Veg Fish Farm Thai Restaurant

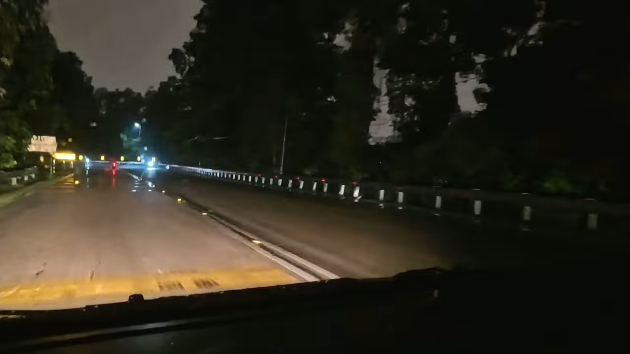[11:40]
Another great thing about coming here is a scenic view along this road and the elevated Sukhe Highway.
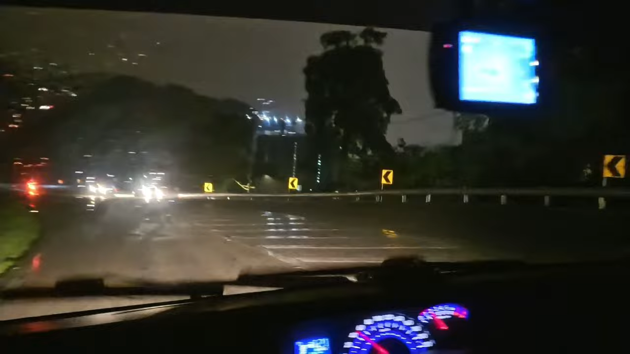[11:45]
We have a good view of the KL skyline.